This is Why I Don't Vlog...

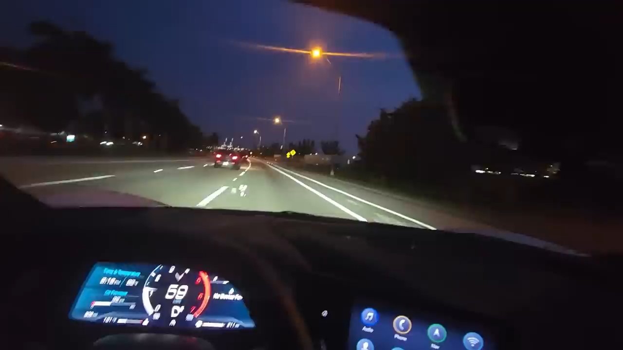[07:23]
What I'm coming up on right now, it's, like, the pier.